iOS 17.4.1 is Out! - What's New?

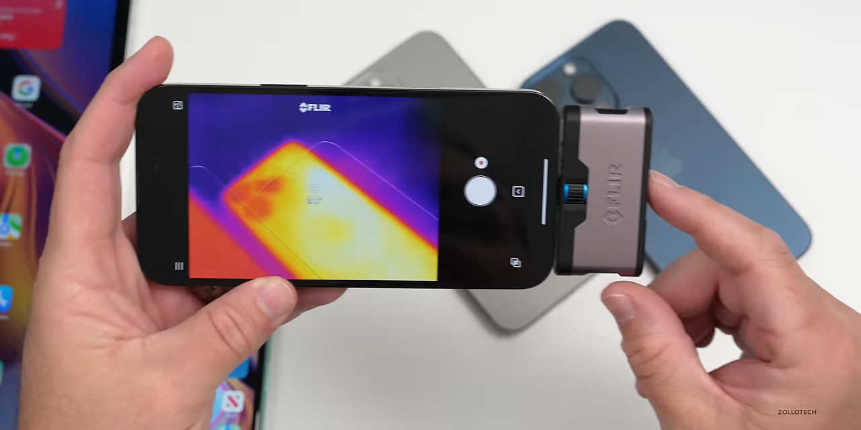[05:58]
31 degrees celsius on the one that was sitting idle it's about 28 degrees celsius and again in fahrenheit that's about 89 degrees fahrenheit and on the one that's sitting idle at about 84 degrees fahrenheit so both are doing quite well no